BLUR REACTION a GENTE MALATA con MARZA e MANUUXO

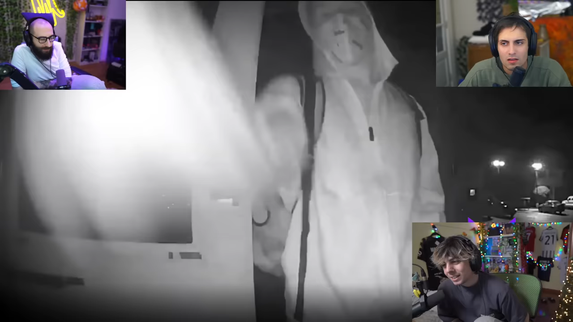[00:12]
man knocking on the front door with what looks like a firearm in his waistband now the owner of the apartment didn't recognize the man so she would question
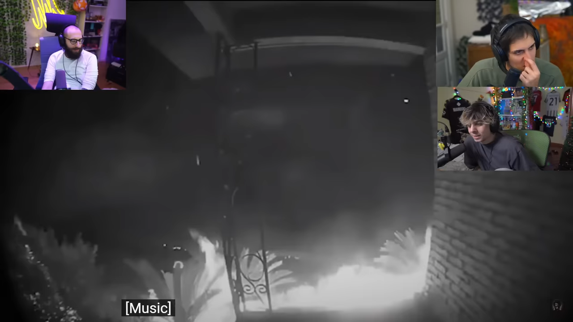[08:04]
would be injured during the incident however unfortunately two houses
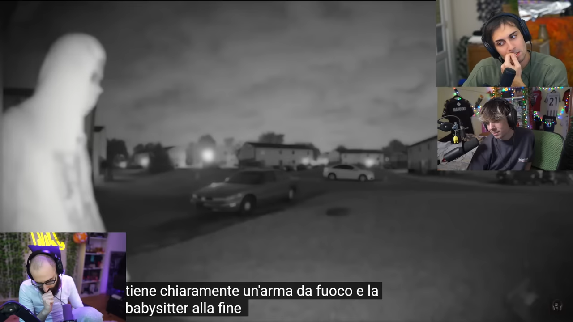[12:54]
sitter would eventually access the doorbell camera speaker to further question him can i help you cpd
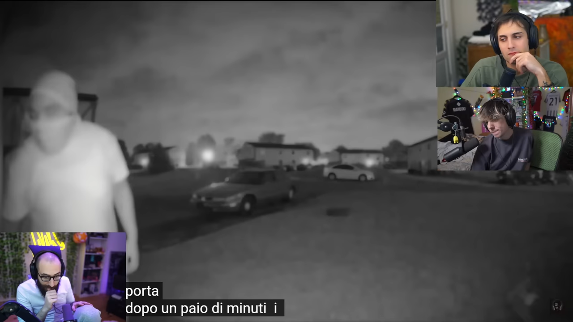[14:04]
of minutes the two would once again attempt to get the homeowner to open the door but after that failed and they would run off before the real police could show up
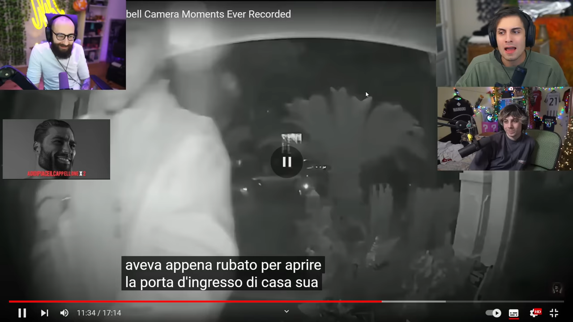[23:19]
front door ha capito questo non felice io voleva pure entra dentro casa e me porco dio
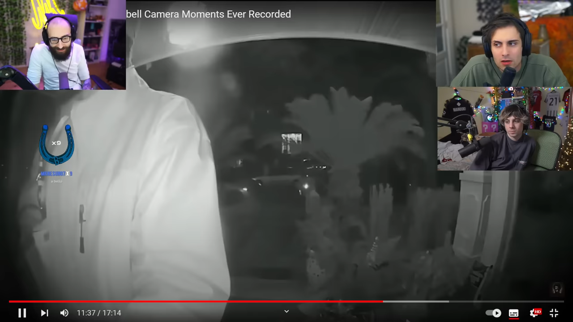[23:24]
senza niente senza niente ha borsà al carico così
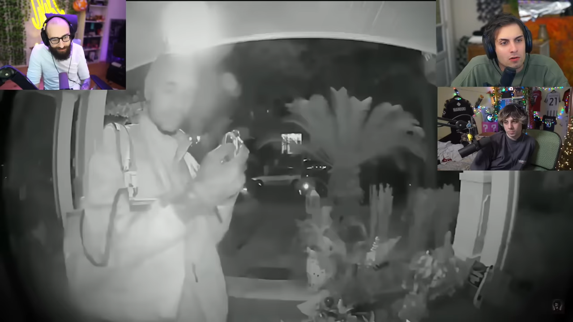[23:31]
perché facendo le chiavi eh sì perché gli ha rubato dalla macchina cioè ha preso le chiavi dalla macchina lasciata aperta e poi ha provato a aprire
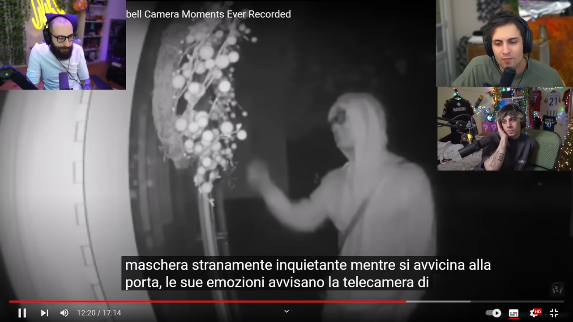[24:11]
to start recording and that's when you can see him grab the door handle realize it's locked and hesitantly knock on the door
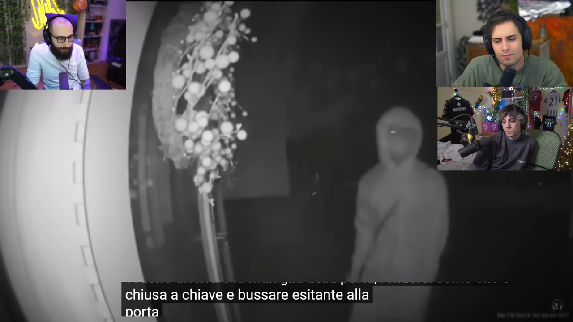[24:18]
non lo vedo molto deciso eh onestamente sembra un coglione che vuole fare eh eh the man would wait only a few seconds before he and wipe off his fingerprints from the door handle before walking off
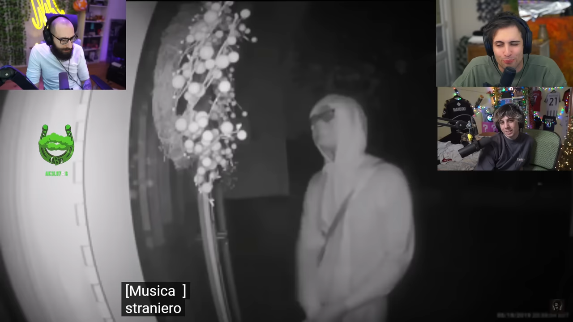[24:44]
brrrrrrr around a minute later the homeowner would come to the door and now see the man across the street sitting in a car When she yelled down to him to see what he wanted, he would quickly speed off. The homeowner would later state that she had no idea who this man could have been or what he was doing there.